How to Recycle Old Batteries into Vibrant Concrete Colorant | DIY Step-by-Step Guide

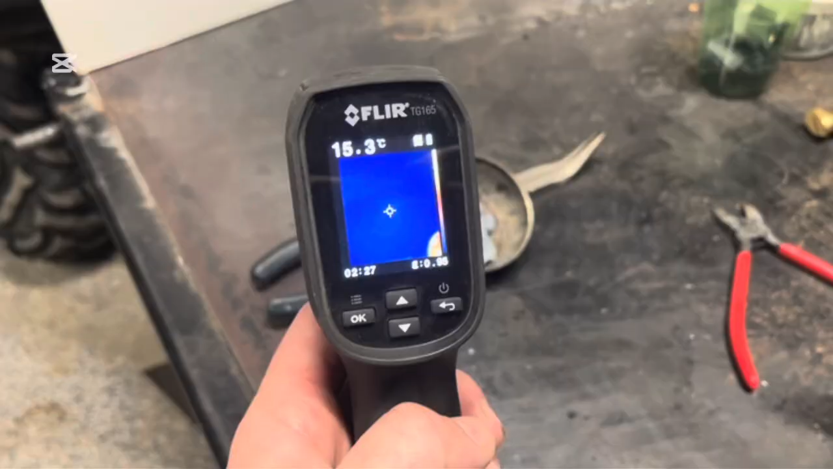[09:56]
On screen: spot 15.3°C
and there's our zinc as you can see my table out here is about 15 degrees
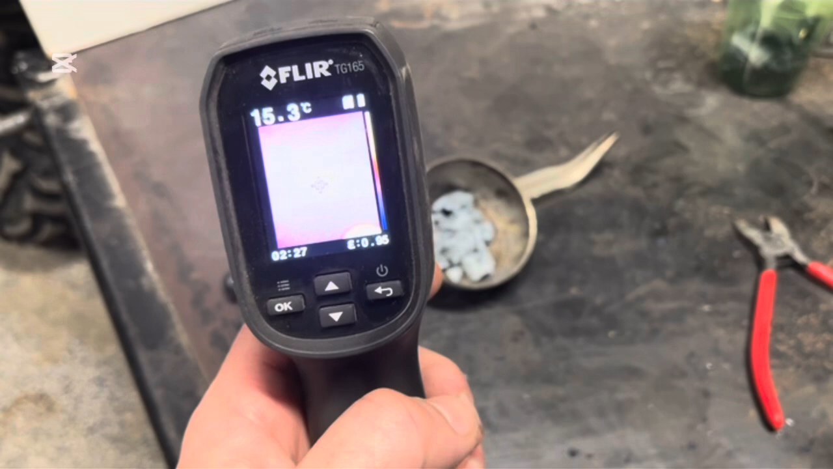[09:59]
On screen: spot 15.3°C
and this stuff is already heating up
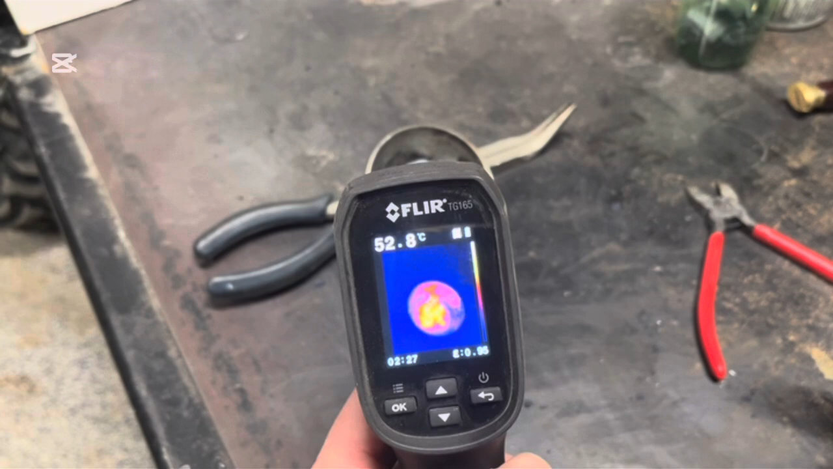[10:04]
On screen: spot 52.8°C
55 56
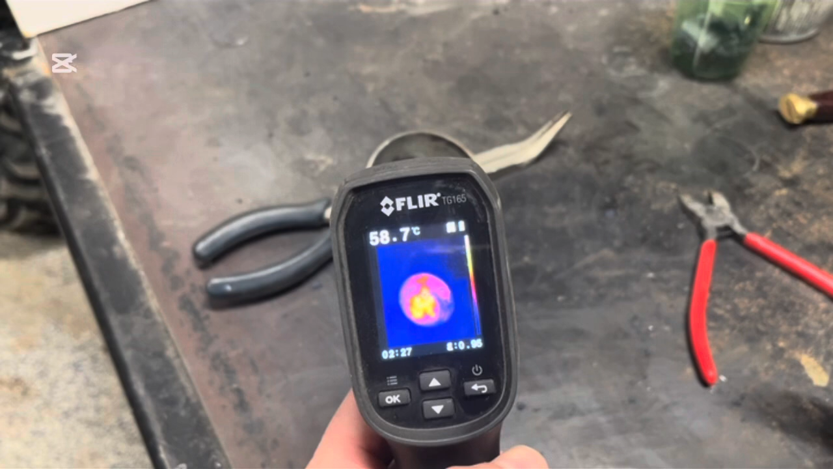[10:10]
On screen: spot 58.7°C
yeah 57 yeah it's still warming up i'm going to give it a bit and see what it warms up to
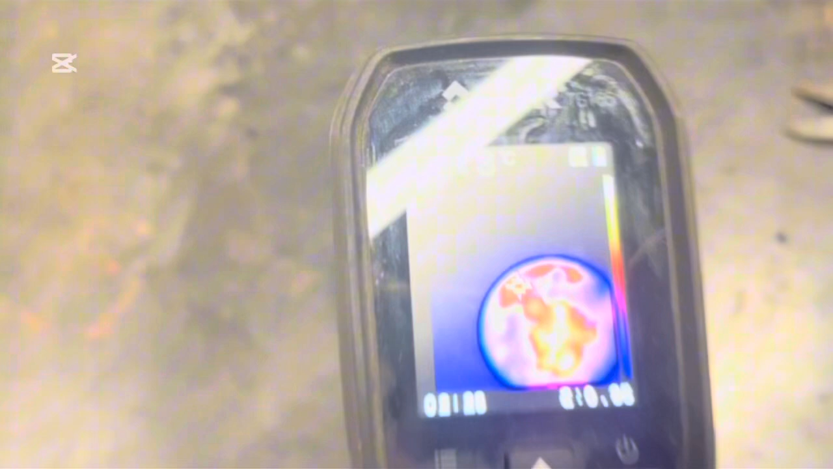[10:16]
uh hopefully you can still see i saw 70 something degrees there a second ago